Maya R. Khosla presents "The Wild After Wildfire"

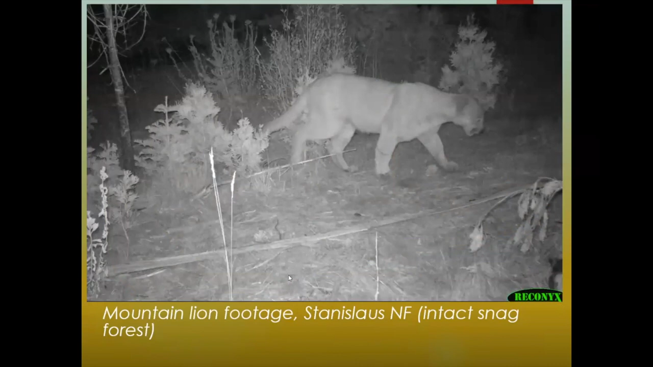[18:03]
I was going to the larger predators, and this is one of the mountain. I don't think this is the mountain lion that was outside my tent, that first poem I read. I'm pretty sure it's a different one. But I've been, you know, sort of putting cameras out in the wild. And this is another area. This is actually just a few feet away from that first mountain lion slide.
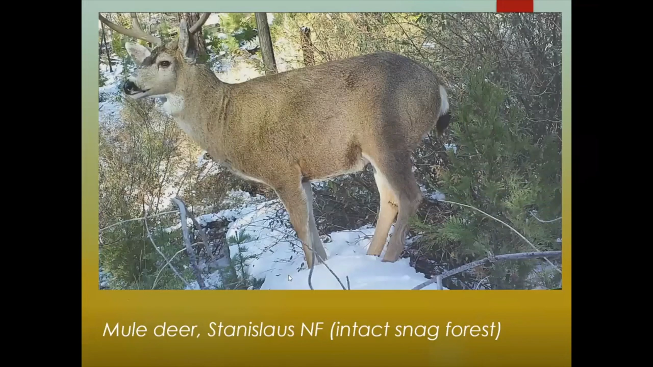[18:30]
This is a ring-tailed cat. This is actually a brand new slide in a very exciting part of the Dixie Fire of
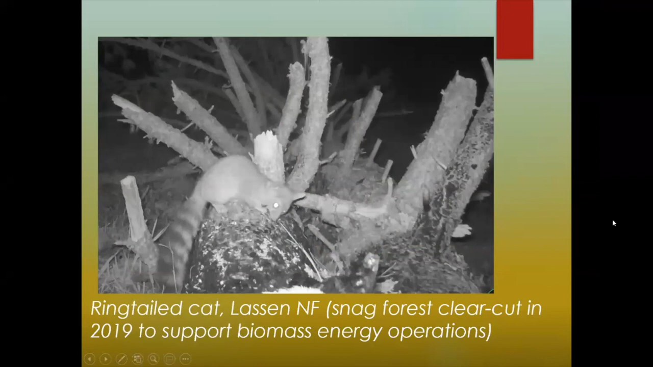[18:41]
2021, where it's called Tasman Koyam. It's, some of you may know it as Humbug Meadow. It used to be called that, but it's now called Tasman Koyam. And the Maidu Consortium, it's part of their land now. And this is an exciting story of post-fire recovery here. This ringtail was very comfortable and stayed for a long time, right in front of the camera.
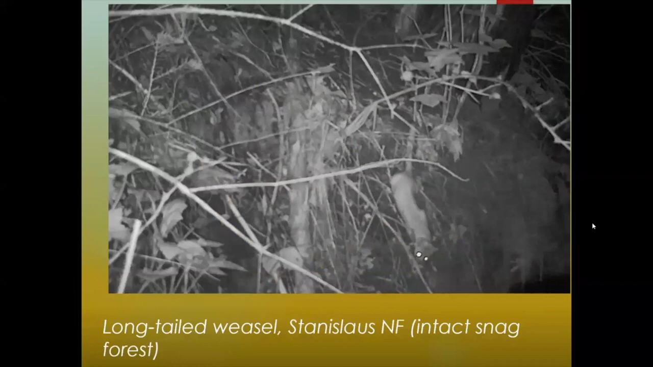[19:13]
This is a long-tailed weasel. Another part of Rimfire in Stanislaw. Again, looking at Stanislaw.